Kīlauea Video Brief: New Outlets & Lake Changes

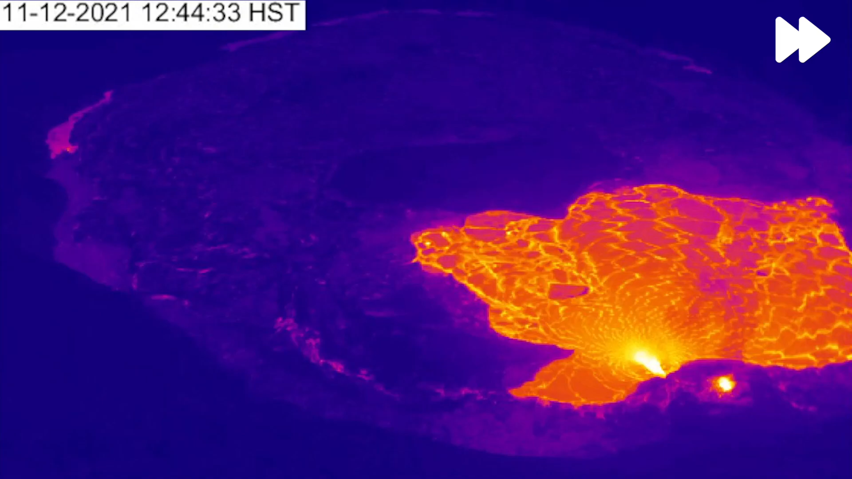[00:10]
Since Kilauea's most recent eruption began on September 29th,
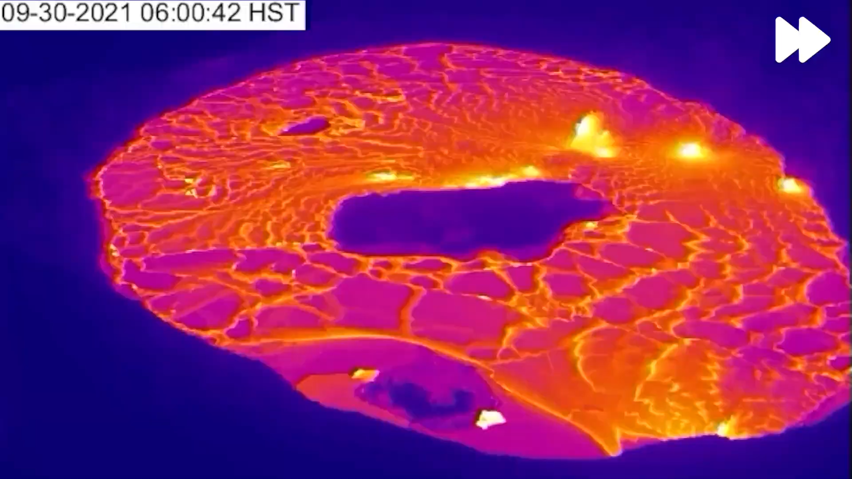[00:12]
2021, lava has filled the then 112-acre, or 45-hectare,
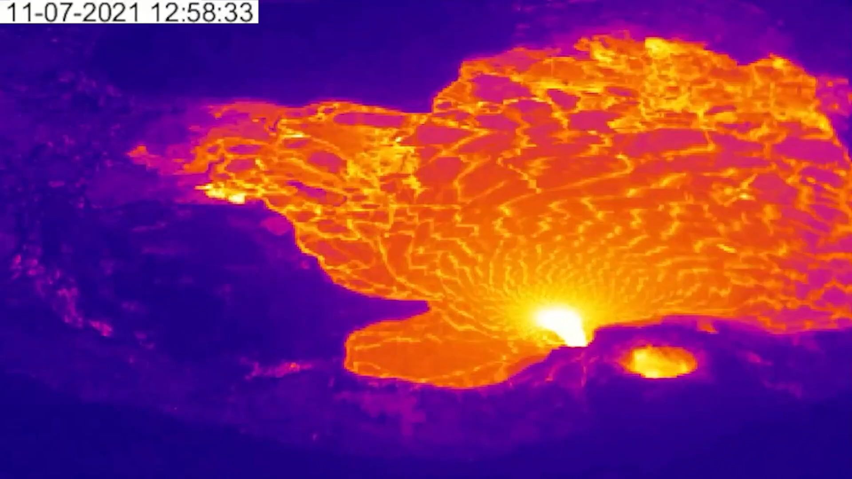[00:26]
In the first week of November, output slowed enough that the active lava lake surface almost entirely crested over, before returning to its previous stronger levels after less than a day.
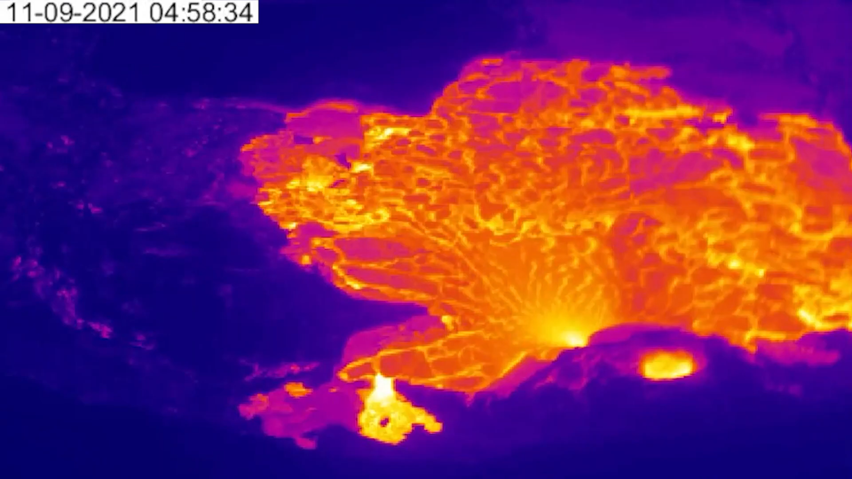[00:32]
Since then, the spatter cone has sprung two new lava outlets from its base near the western crater wall.
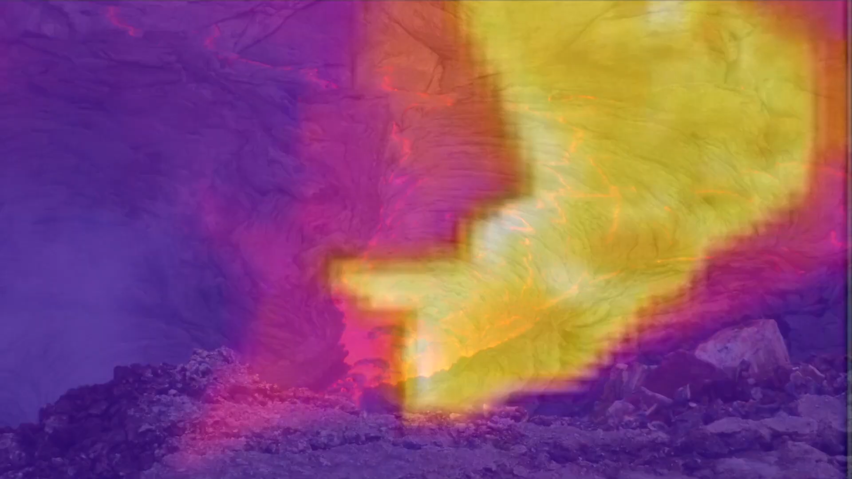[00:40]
These have fed new smaller streams of lava around the cone and down into the lake,
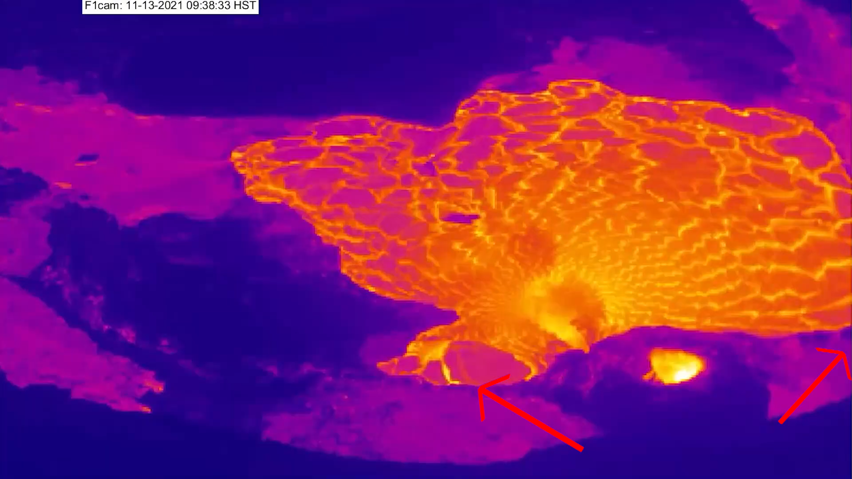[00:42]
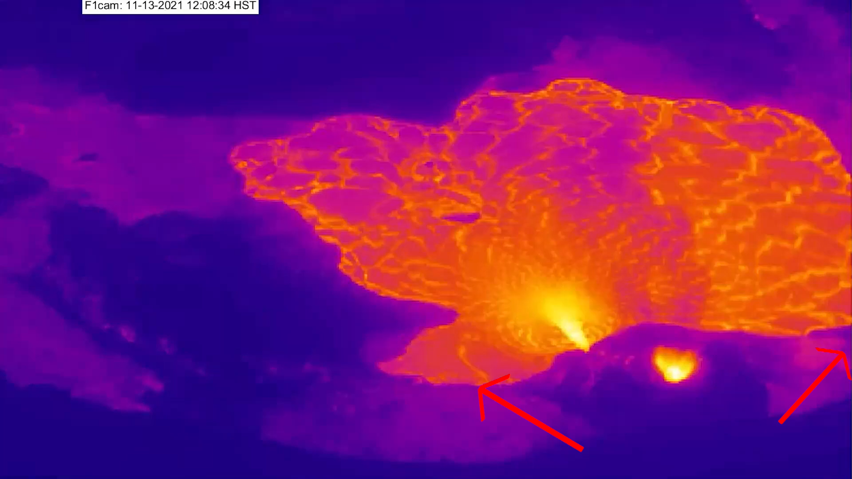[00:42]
one on each side of the still-active original entry point, which has been seen to be fluctuating in vigor.
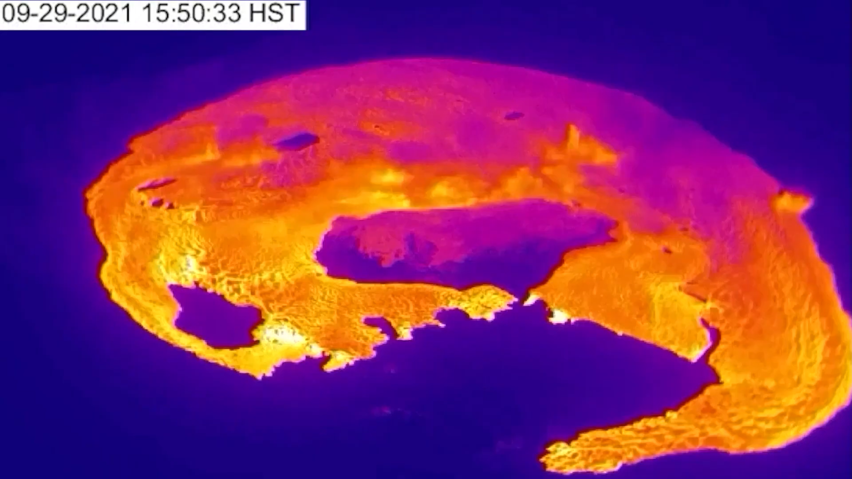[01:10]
The area of visible active lava has decreased to 17 acres or 7 hectares,
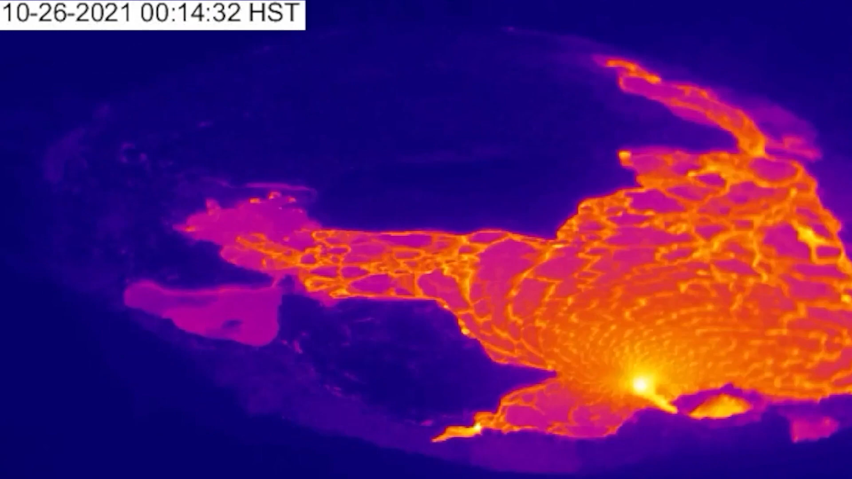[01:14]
now covering only 11% of the innermost crater floor,
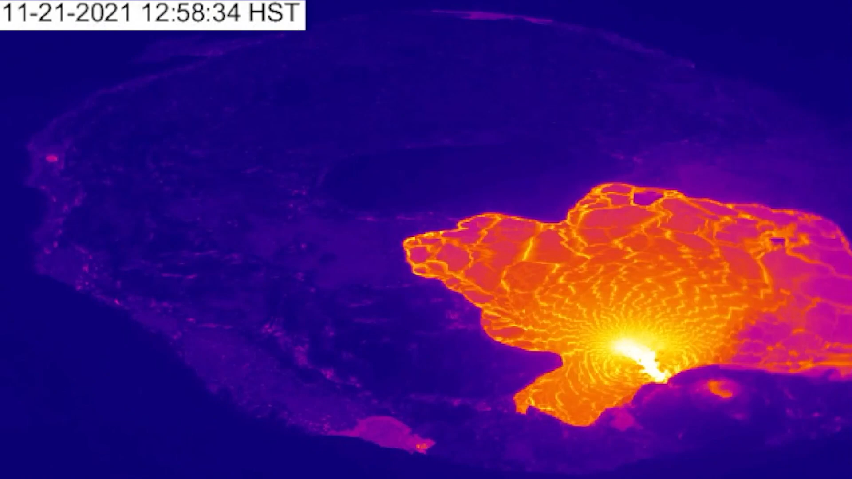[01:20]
and yet the eruption continues to add to the mass of lava beneath the hardened crust, making up the other 89% of its area, lifting it up and oozing out beyond its farthest edges.
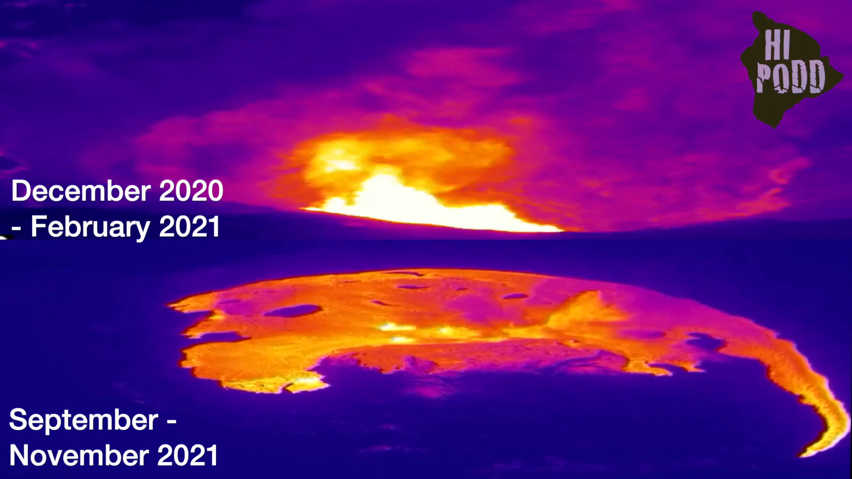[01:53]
Instead, the September 2021 eruption seems to be following the pattern of the last summit eruption beginning in December 2020, especially unless output rates, active lava area, and total volume erupted,
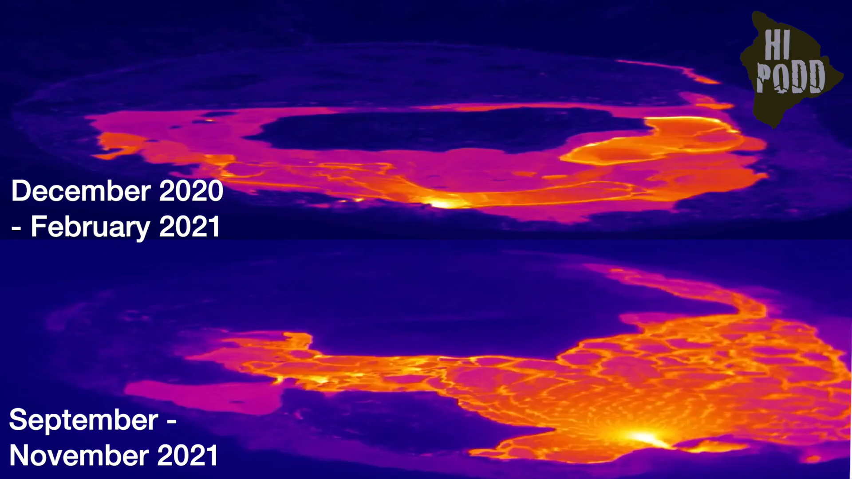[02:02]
though it has currently produced 15% less lava over the same duration.
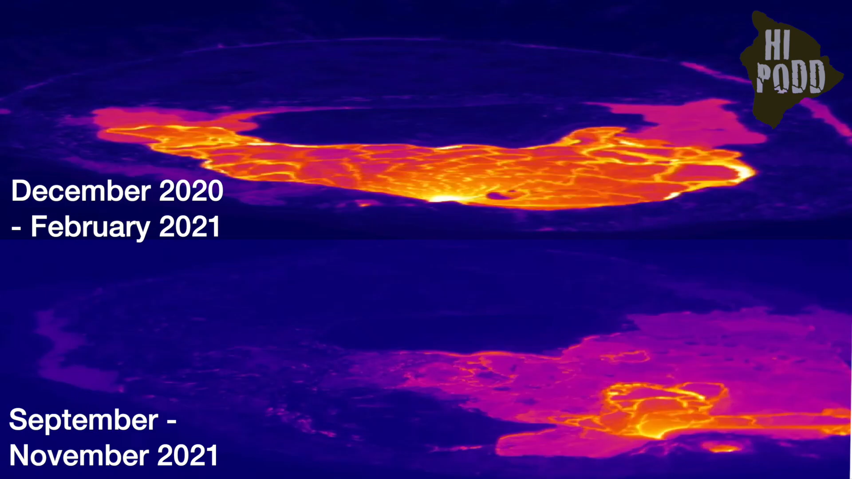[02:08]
In other words, smaller than the last eruption. So far.